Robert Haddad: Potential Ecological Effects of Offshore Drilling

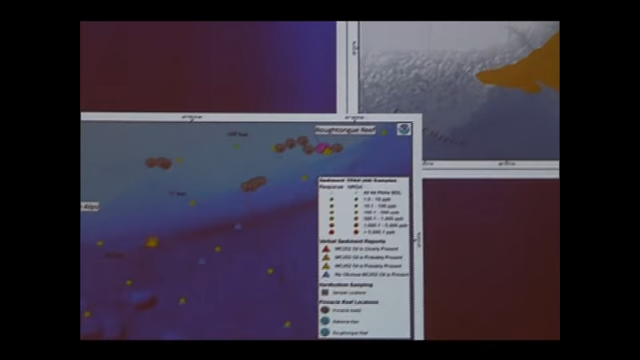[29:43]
I wanted to show you this because this is where the wellhead is. These are all salt domes. This is a petroleum provenance area. There's lots of seeps in this area.